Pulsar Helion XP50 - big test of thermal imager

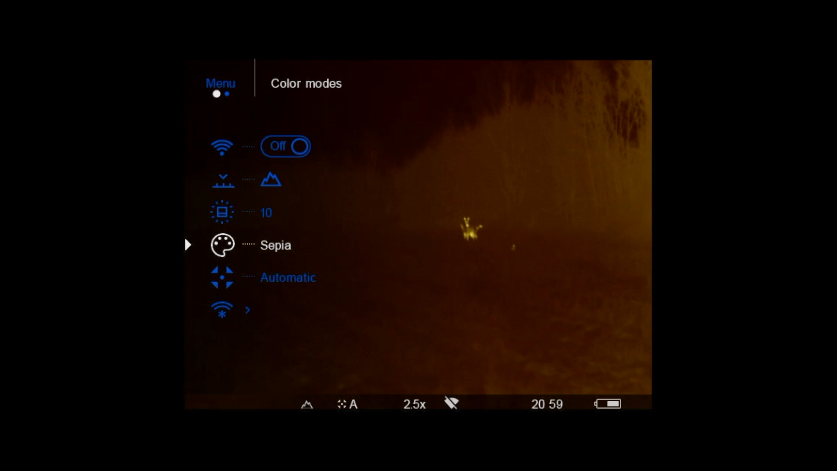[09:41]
It is this menu that we can change the color palette and so the manufacturer has made available eight color modes.
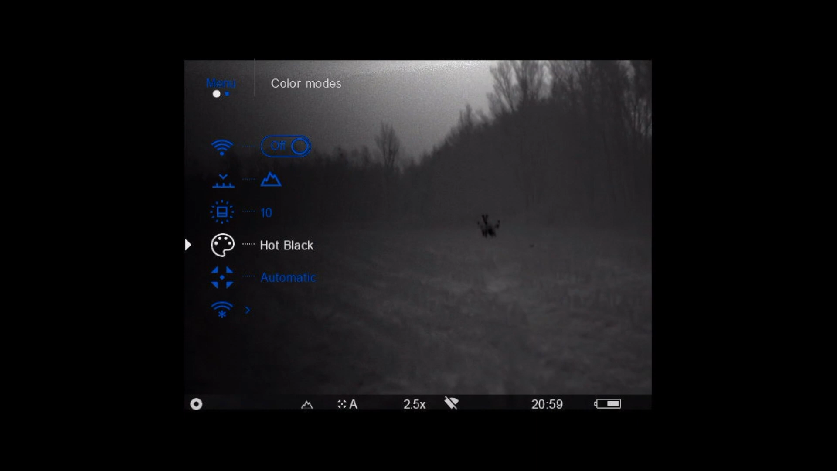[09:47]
Hot white,
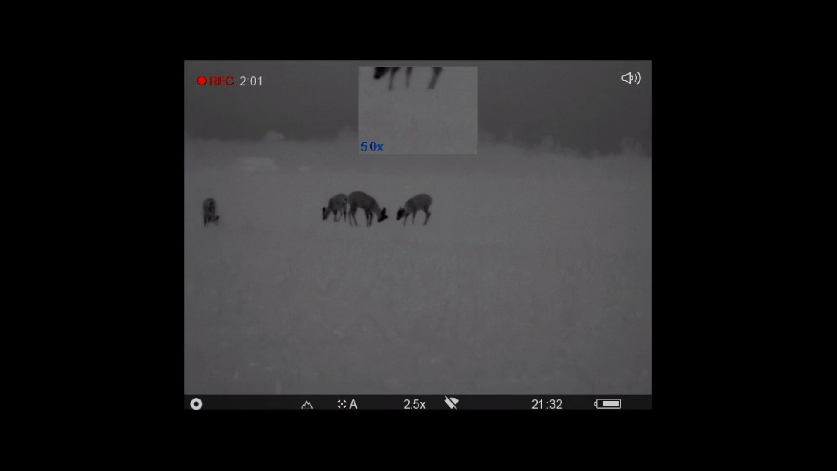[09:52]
hot black and hot red are the best animal detection modules.
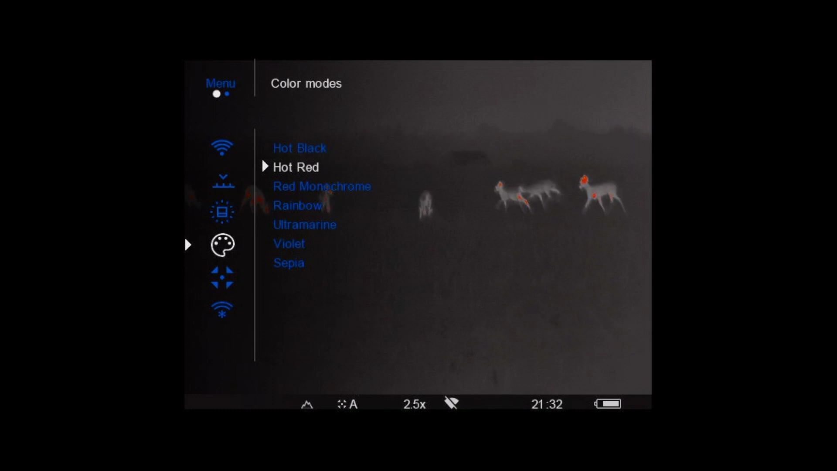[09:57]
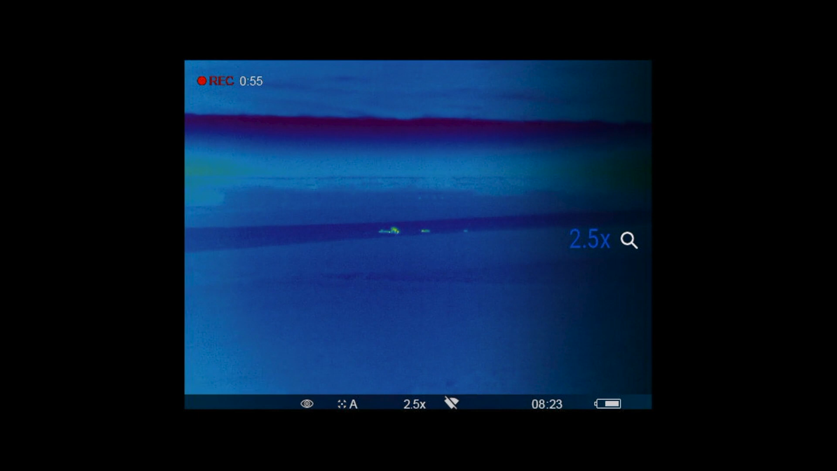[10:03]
Rainbow and ultramarine best for recognition and accurate identification.
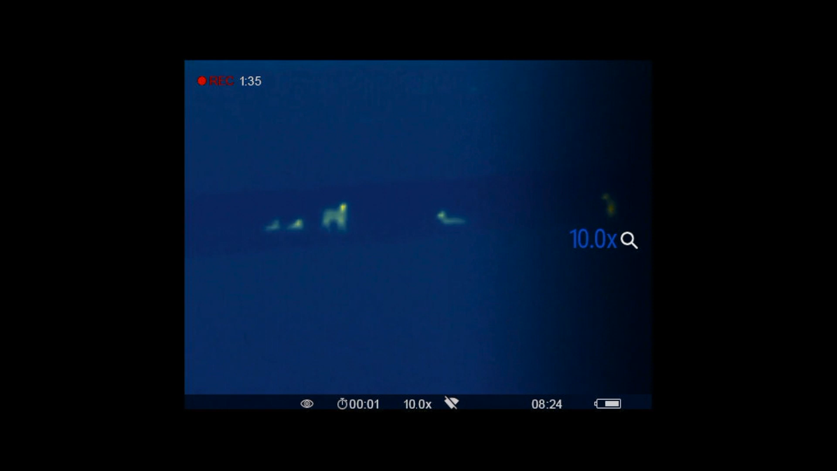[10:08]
While red monochrome, sepia and purple are best for comfortable viewing in the dark.
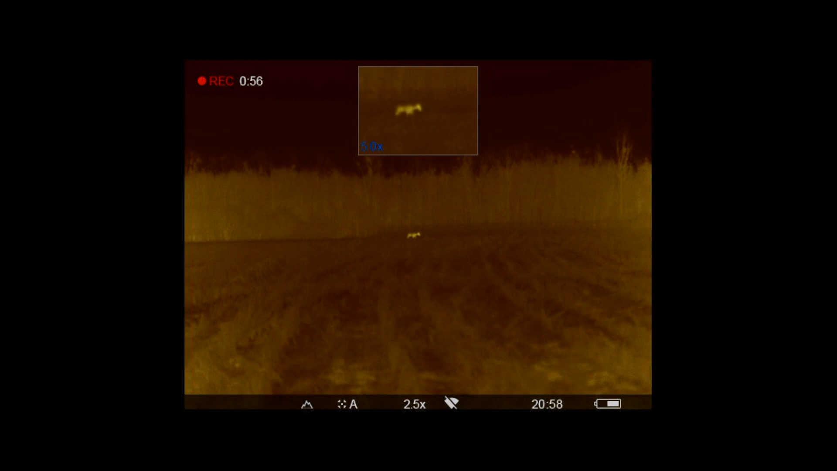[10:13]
Of course the standard is white hot which is our main setting, however during prolonged use we may feel that our eye feels some discomfort.
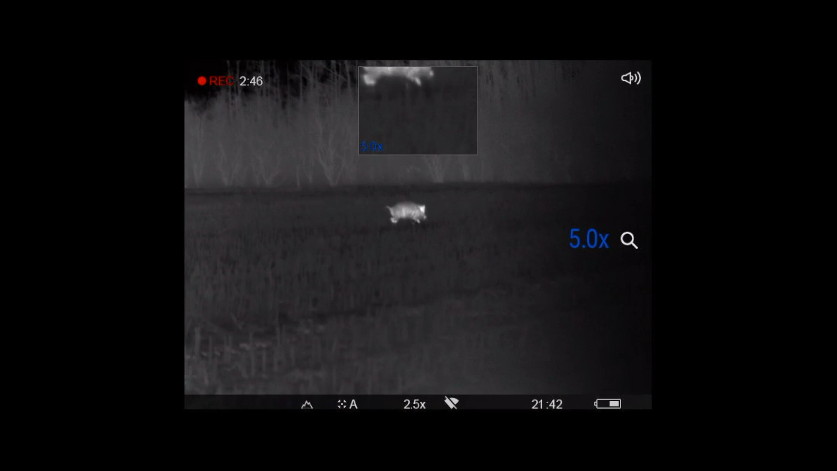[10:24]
In such situation the red monochrome mode works very well,
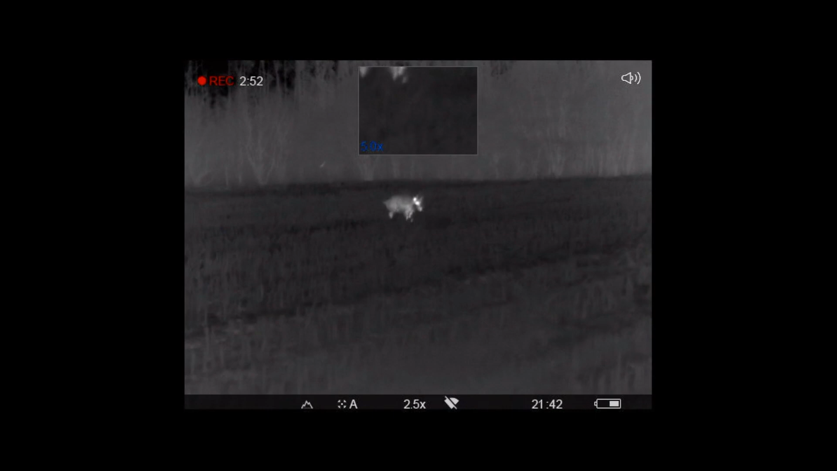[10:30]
which is designed not to strain our eyes.
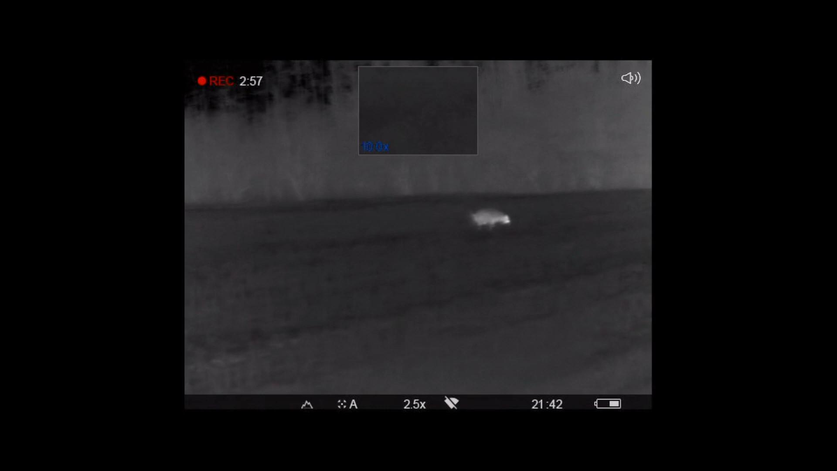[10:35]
In addition the manufacturer took care of that
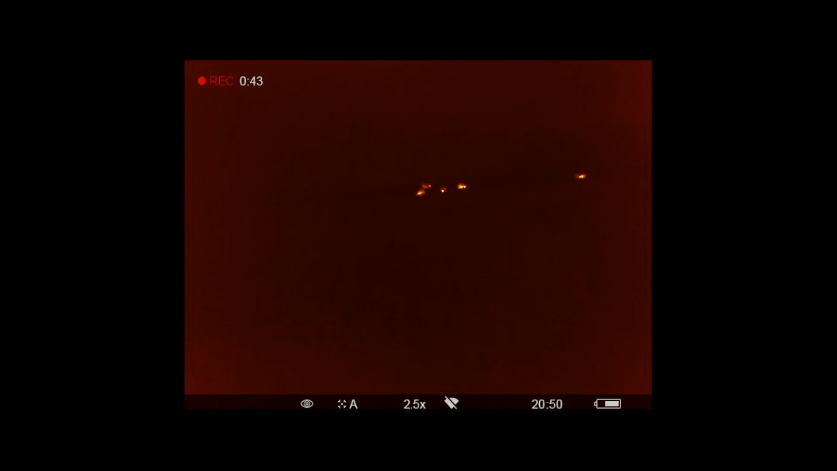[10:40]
wherever you want to quickly switch to accurately recognize the target, just hold on this button longer.
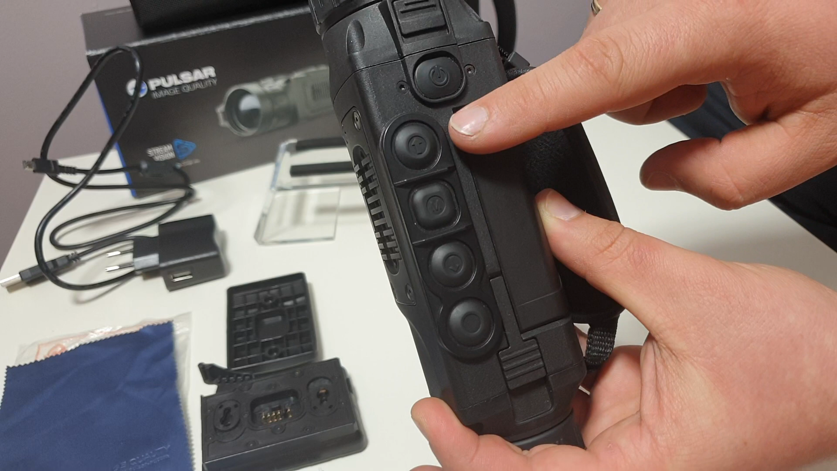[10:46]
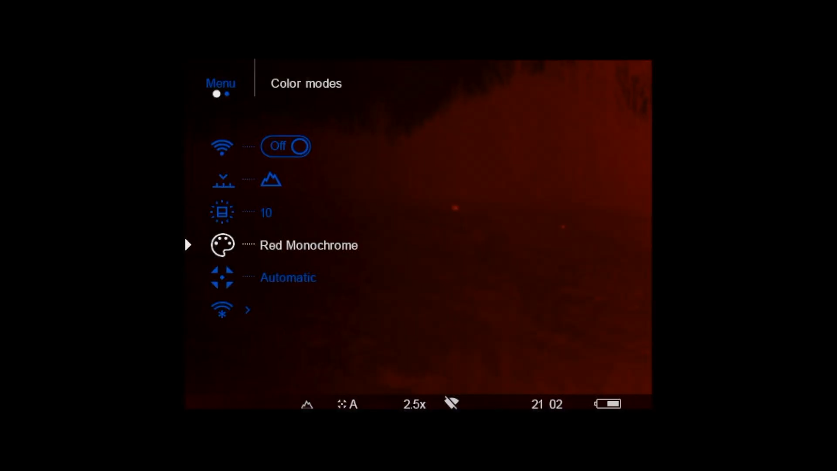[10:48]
It's enough to choose red monochrome from the main menu which is ideal for long use and then when needed
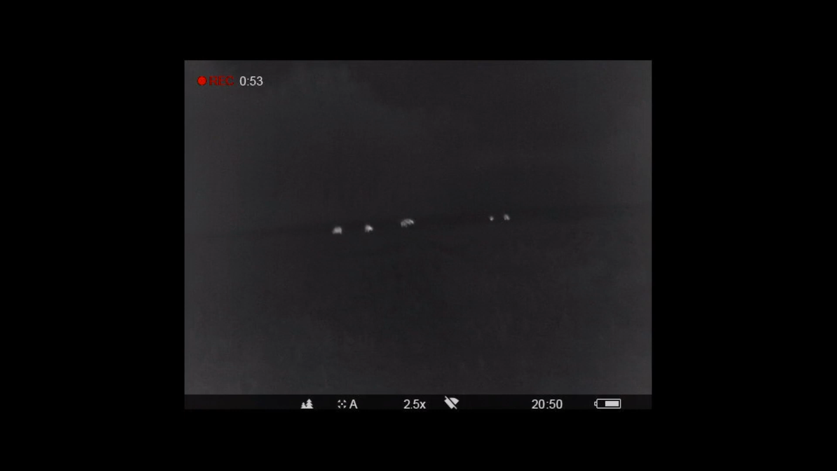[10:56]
just switch by holding the up arrow to the hot white thanks to which we can accurately recognize the object.
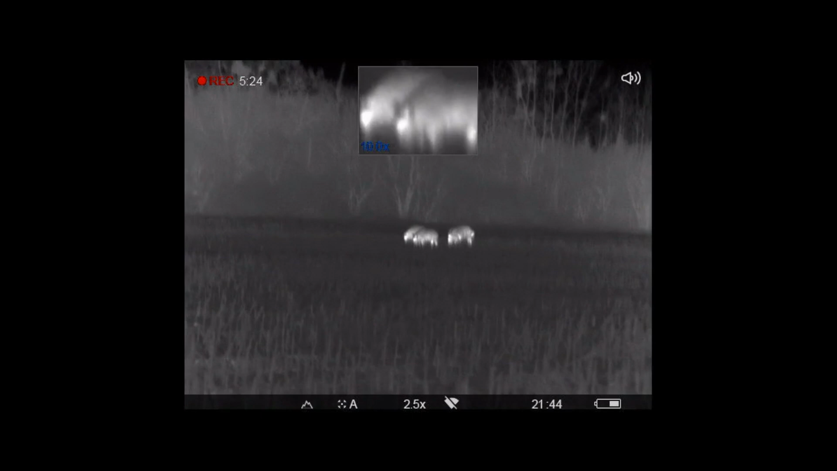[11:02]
Such a change of colors will cause that
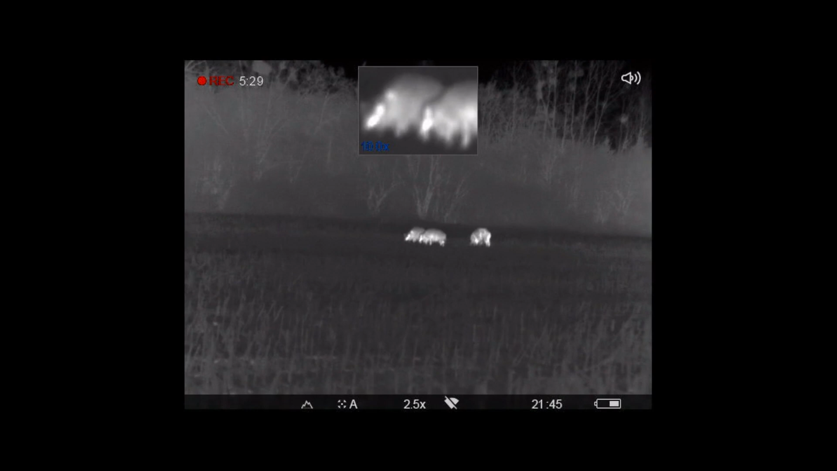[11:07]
even in the greater darkness our eyes will not get tired and we can shoot when needed.
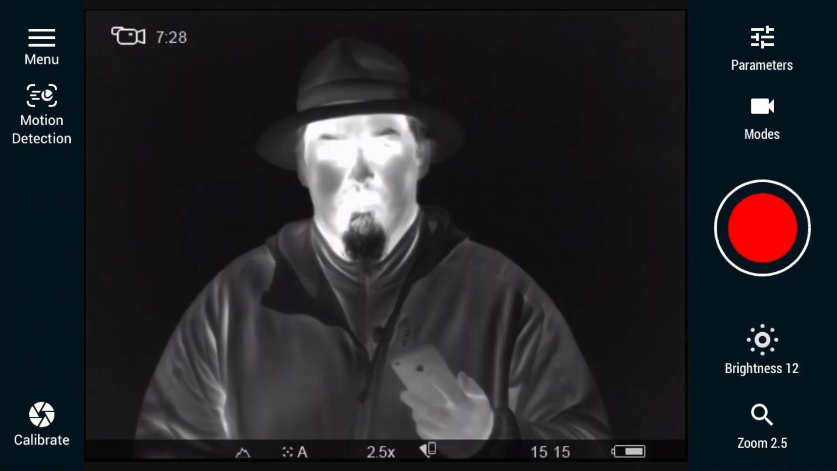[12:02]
through the application that is installed on mobile. What can we change here? We can change all the parameters for example contrast.
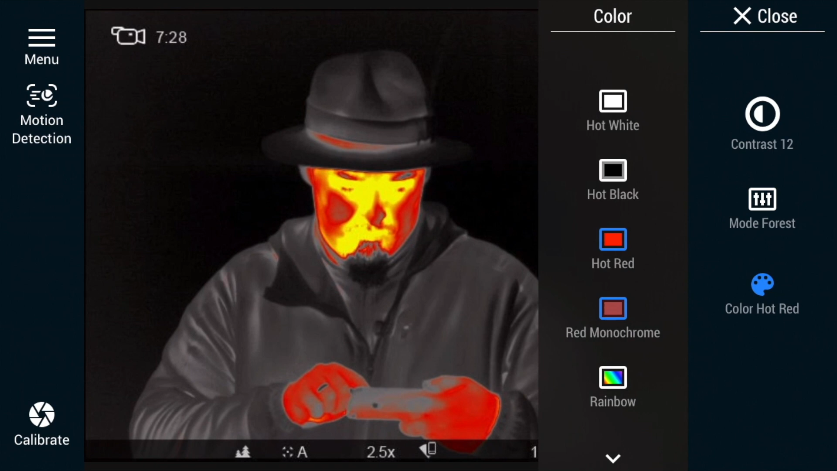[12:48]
Monochrome red, which I mentioned this is the perfect to search for game so that the eye we're currently using does not get tired.
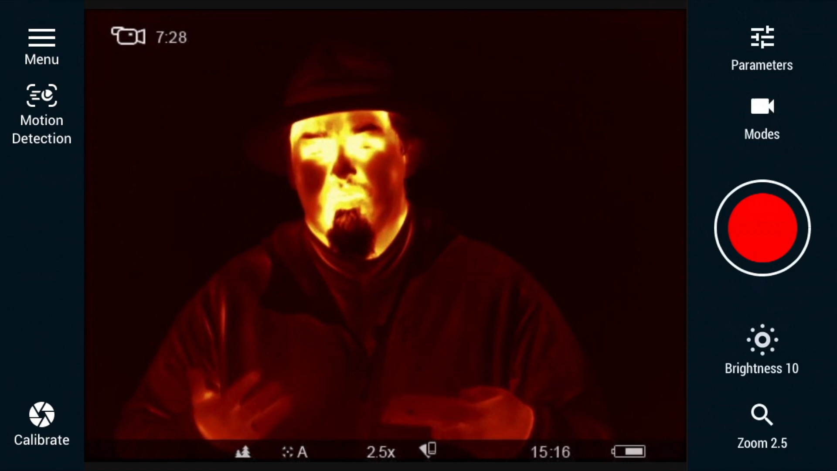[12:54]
Rainbow mode, which looks quite interesting.
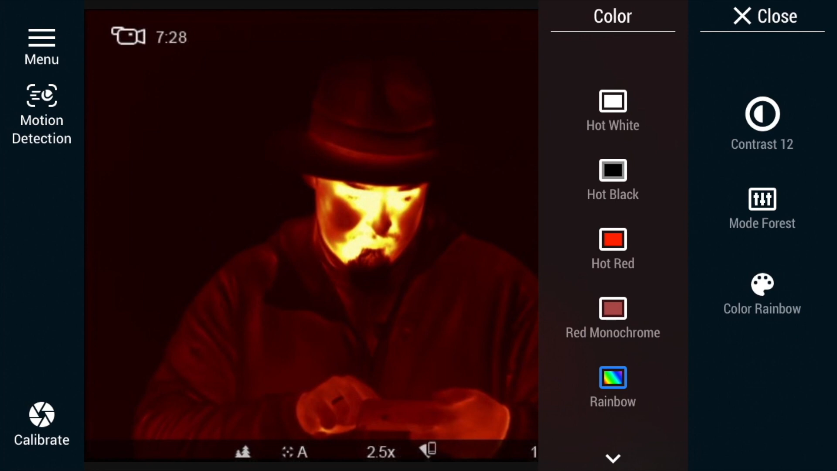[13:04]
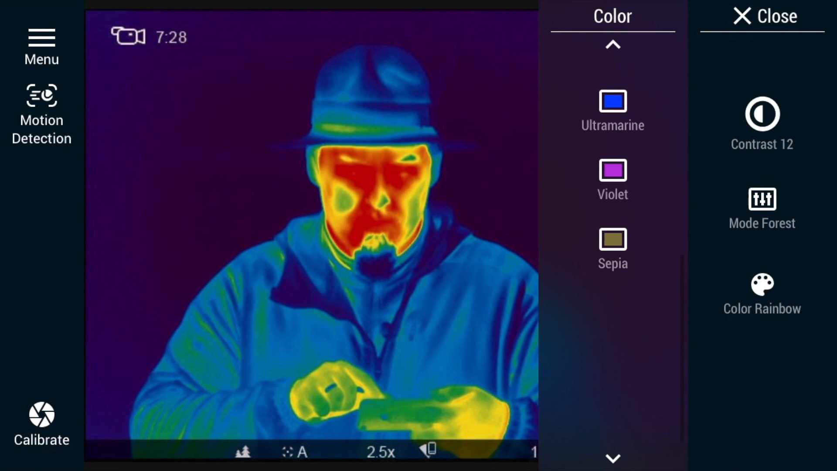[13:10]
And on the next screen you have additional modules. Ultramarine,
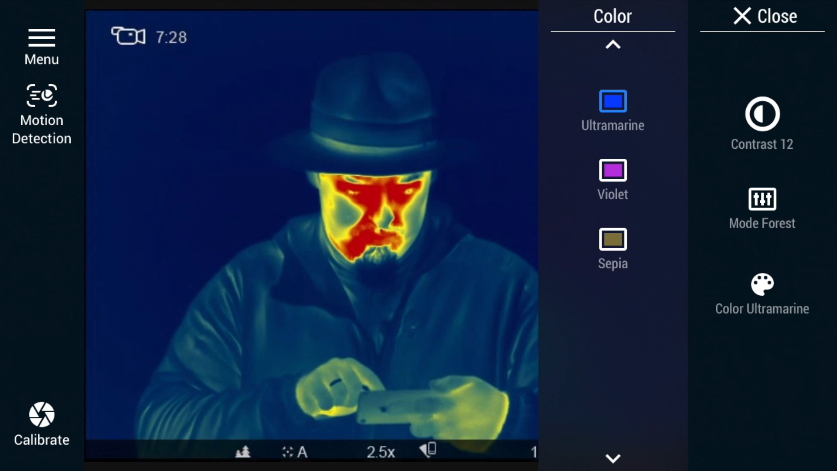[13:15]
violet, and sepia.
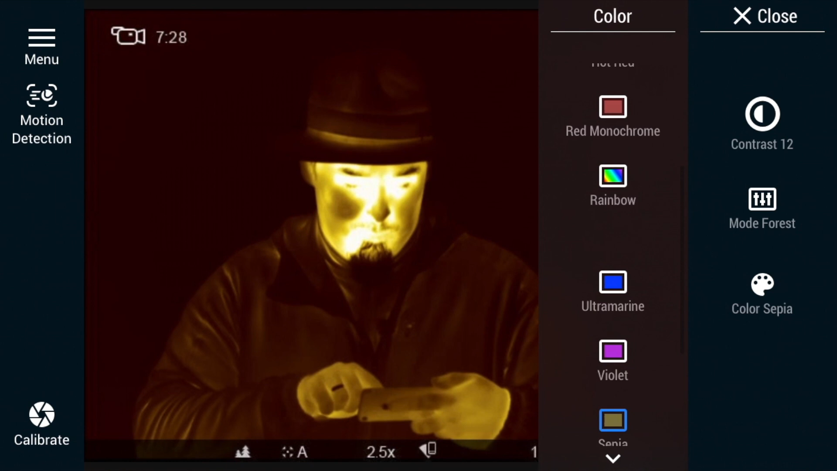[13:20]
It is as you remember red and others can be programmed under one button to then use the hot white and switch to it.
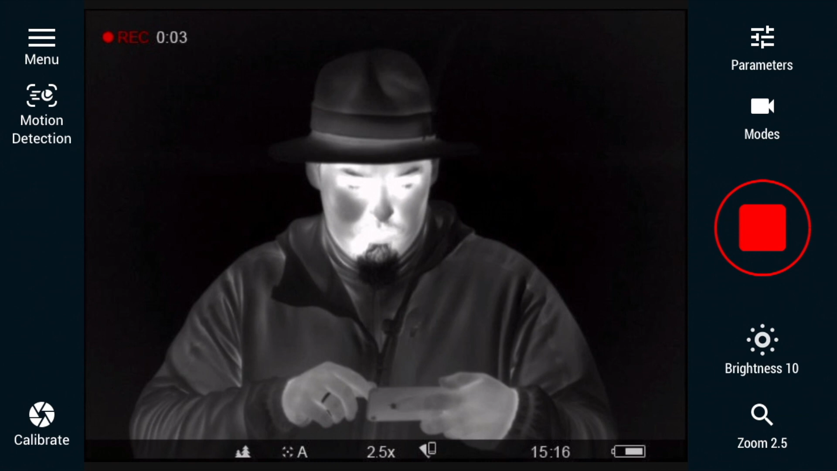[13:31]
What else does the application gave us apart from the fact that we can switch to pictures? Directly from here you can change both the brightness, which we have also in our menu.
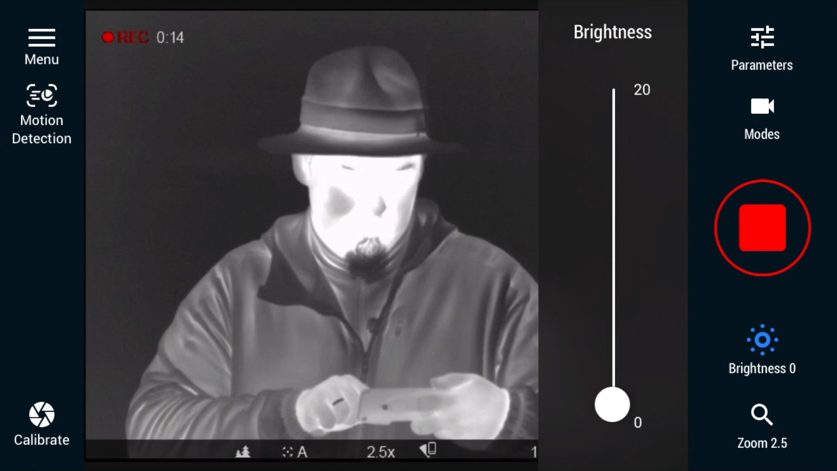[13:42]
This is done in the same way by moving the sliders. Or zoom together with picture in picture.